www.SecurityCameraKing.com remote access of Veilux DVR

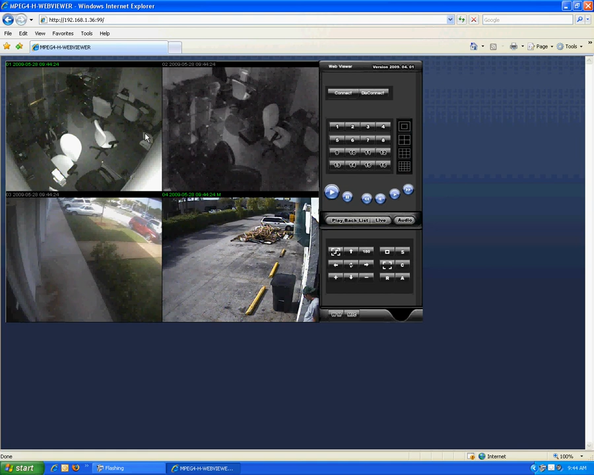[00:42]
And as you can see here, we've got some infrared going on, which by the way, these infrared cameras are the same infrared cameras that we sell with our packages.